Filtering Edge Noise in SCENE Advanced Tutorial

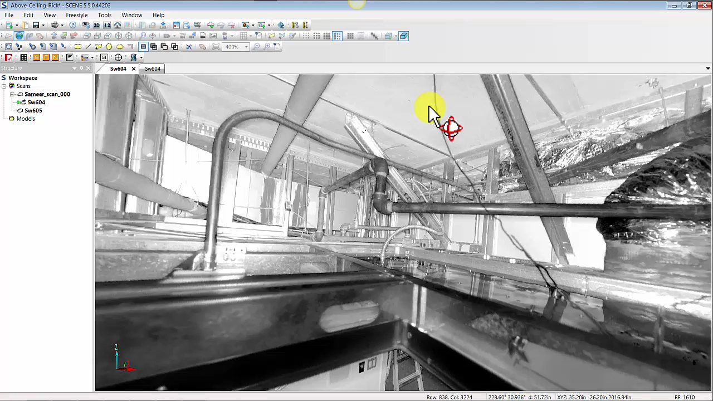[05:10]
potentially lose some good data but also eliminate a lot of that edge noise that you're not interested in i do also just quickly want to show what this does
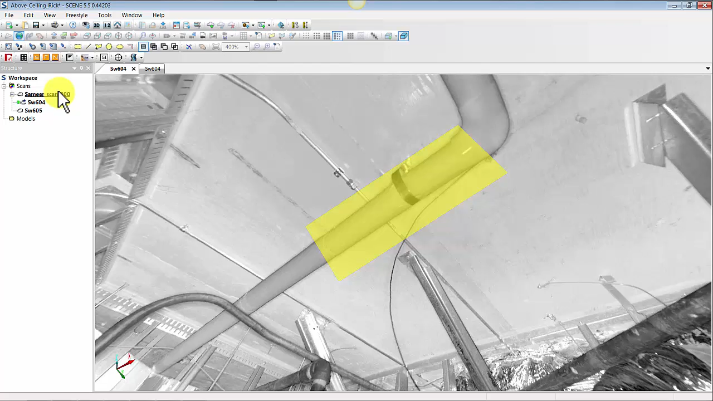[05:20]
on a an outdoor sort of longer range scan data set so i can load this scan and view it in a 3d view
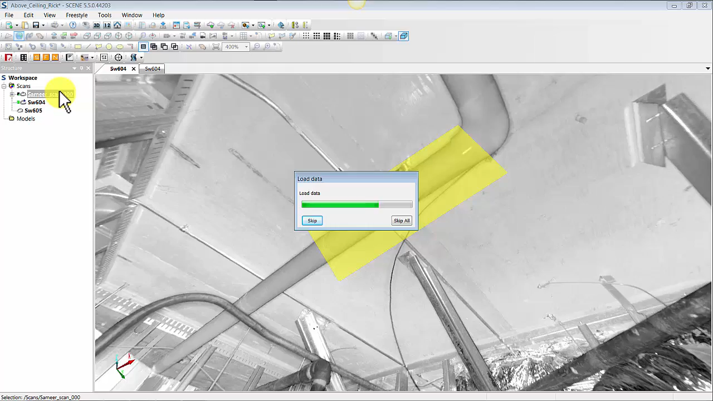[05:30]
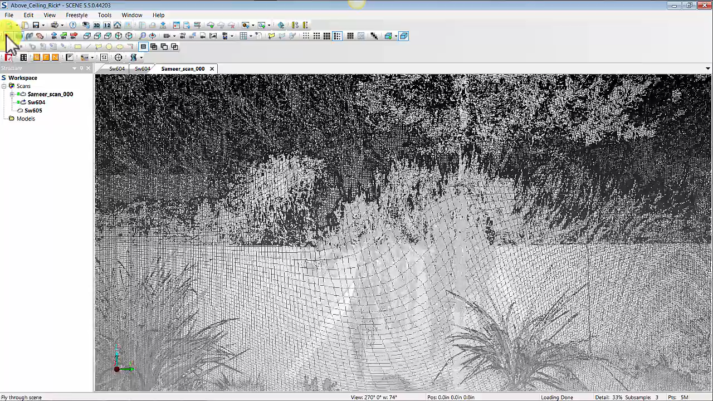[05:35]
and you'll just notice that over here on this side of
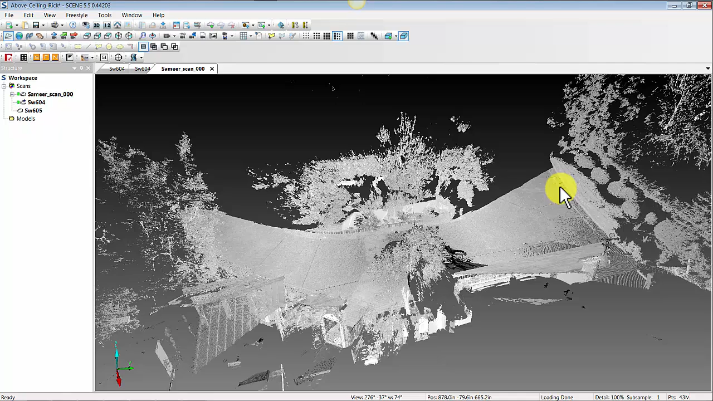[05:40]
the driveway you've got some data right now so this is using the newer filters that are less aggressive up close but make sure we keep some of this far away data we've also got some nice data on the
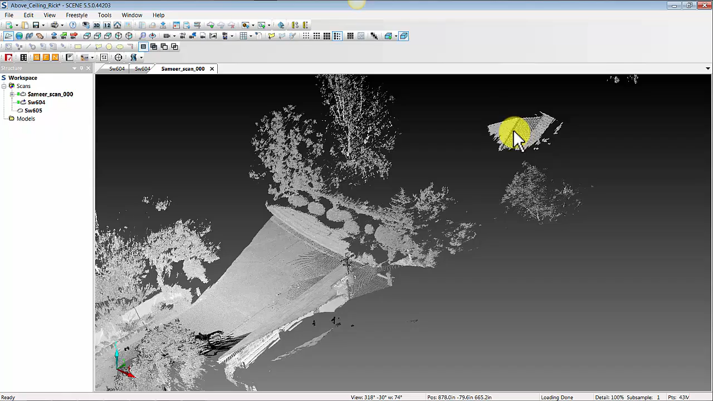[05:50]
house next to us um but if i were to shift right
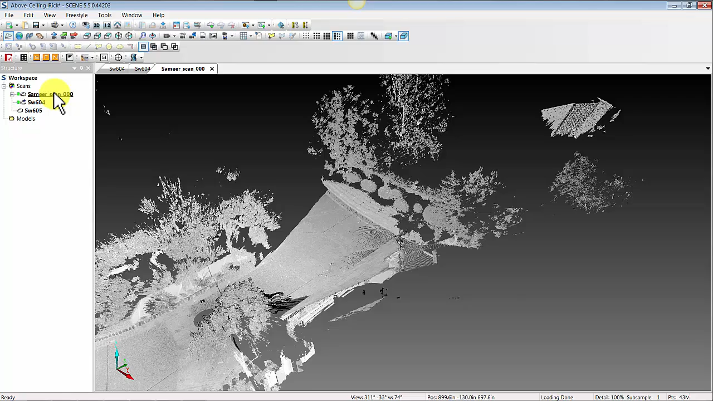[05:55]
click and run our just the basic default parameters in the old stray filter what you'll notice is that i end up losing a lot of the data
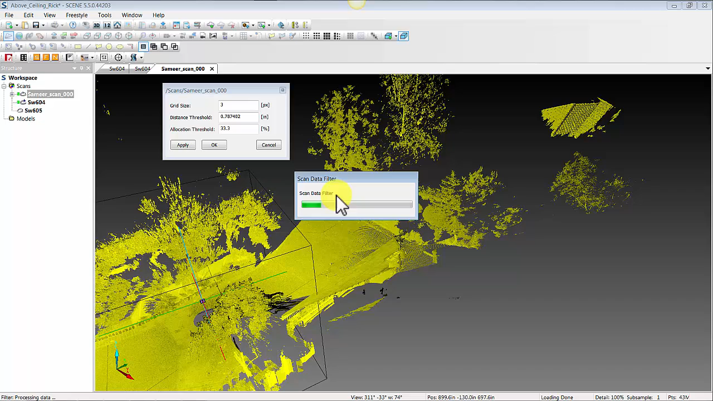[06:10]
towards this part of the driveway i'll lose a lot of the data on this house over here so again just be prepared that a filter like this is going to be great
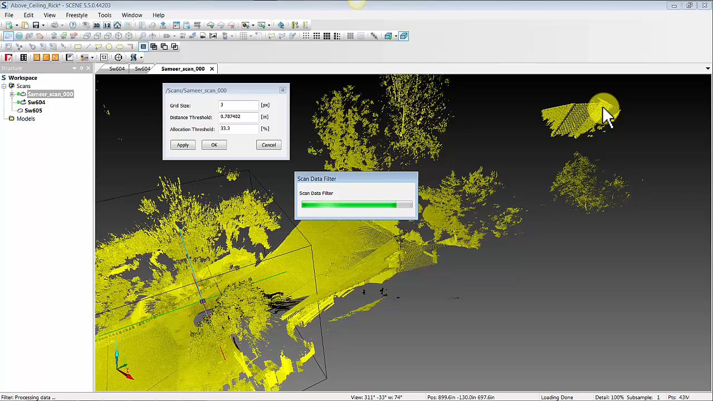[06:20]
up close and really eliminate some of those noisy points but may have the effect of killing some of your wrong longer range data at the same time so
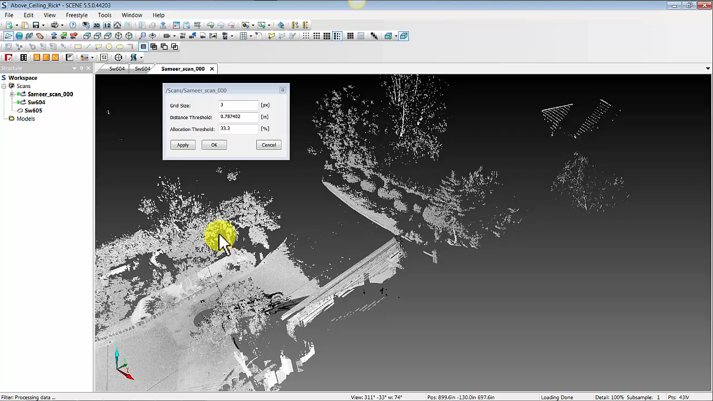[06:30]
that should just about do it uh hopefully you guys find that useful and you can do a better job of filtering out some of that above ceiling data and other stuff that's really close to pipes or shiny objects